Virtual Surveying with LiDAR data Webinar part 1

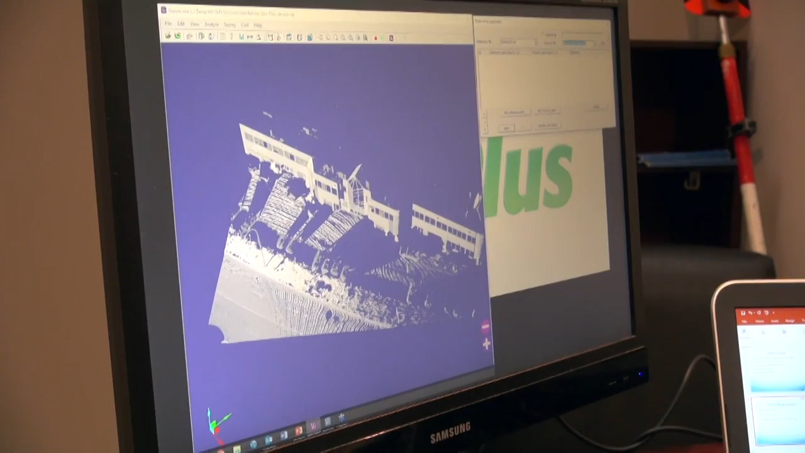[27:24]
and I was to reference it to my next one, it would look something like this.
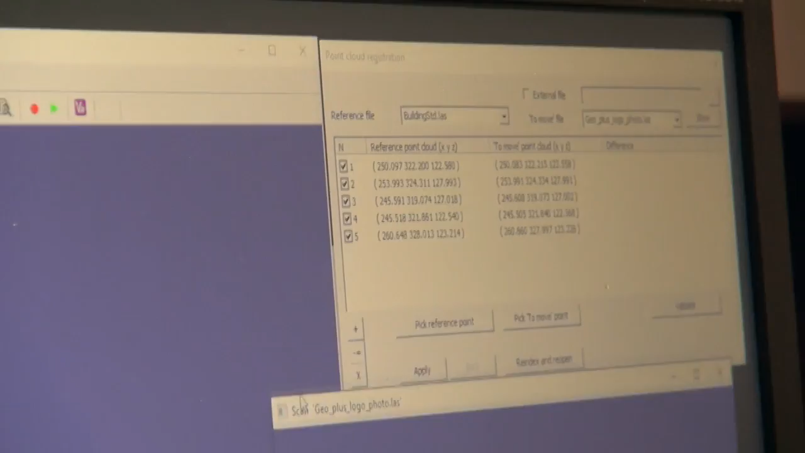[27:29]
So, I would have to, for example, uh, there are many ways of doing this.
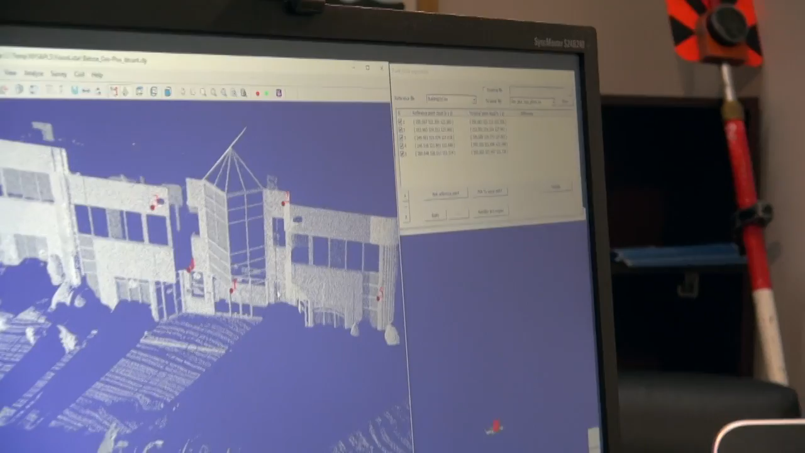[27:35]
However, uh, you could, you could, for example, have, uh, what is it, targets, targets that you would set up on specific coordinates. However, for, for some, uh, applications, it's easier to, it's easier to simply pick points on the, on both scans that are, uh, common to both, both of the scans. Alright.
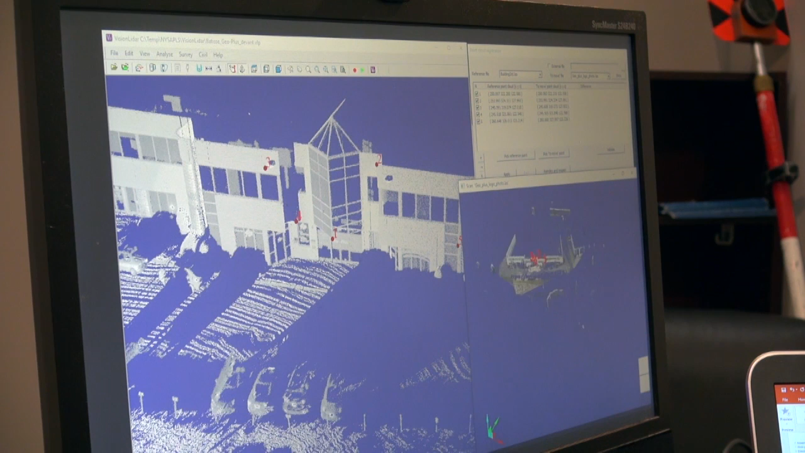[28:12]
So, if I was to view. So, if I was to view. So, here we can see.
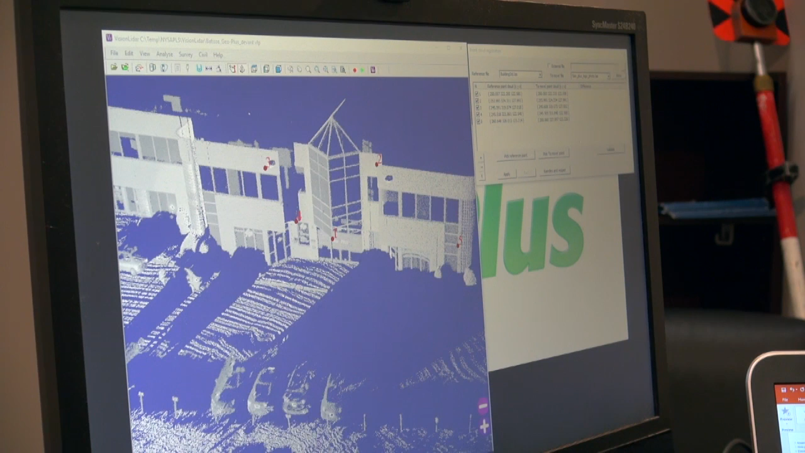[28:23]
I'm sorry about this. We could see both scans. Here we can see.
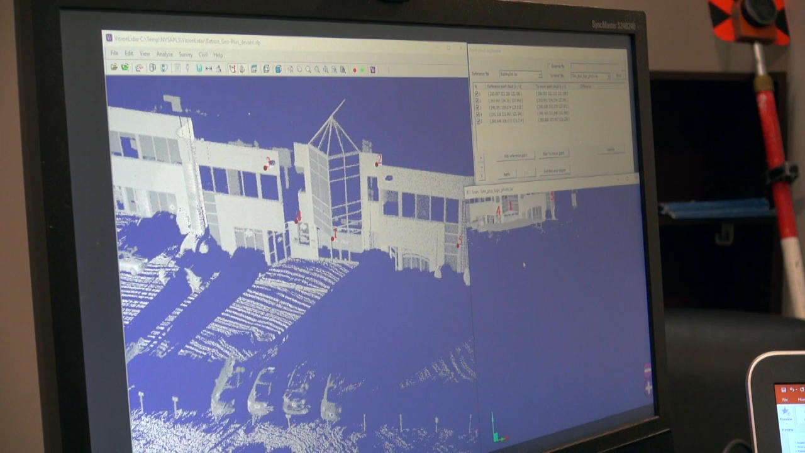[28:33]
So, here we went, I went and I picked, uh, points on both point clouds. We can see, for example, the point one here is the same in both. And we, I would pick a minimum, I would say, of five points along my point cloud. And then, when you validate, here you can see there's a slight difference between the points.
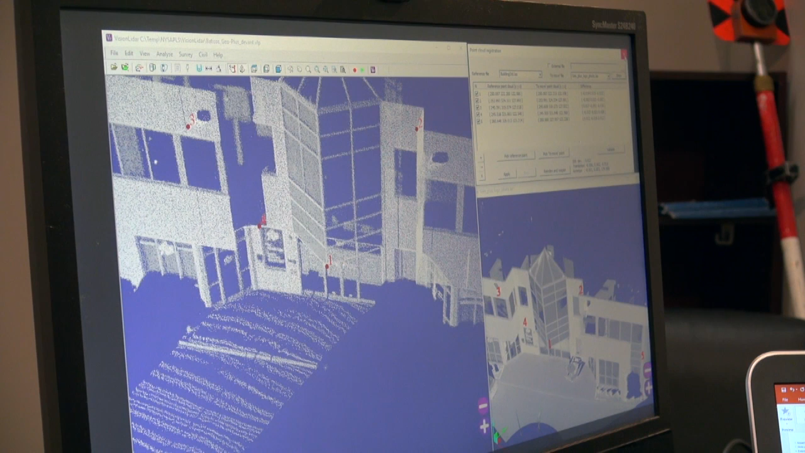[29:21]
So, we're getting two centimeters of difference maximum in X and Y, which is very, very, um, very acceptable for me. So, you, you can re-index this and, and re-open it. And you will have a completely calibrated point cloud. So, here we can see.
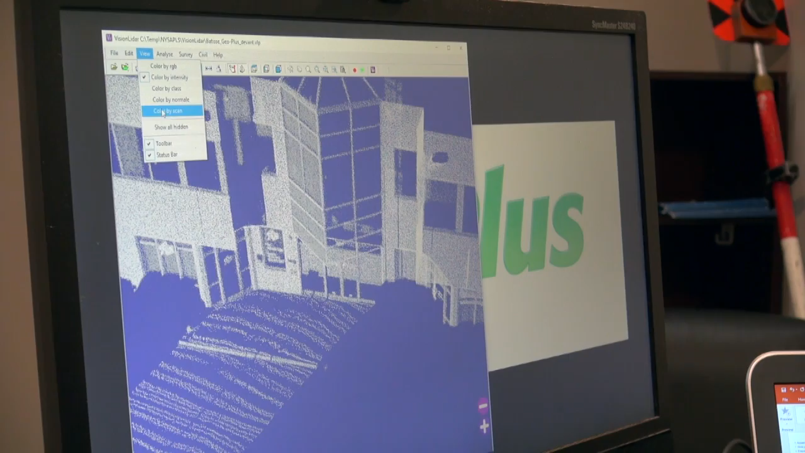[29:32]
This is when it's all stitched together.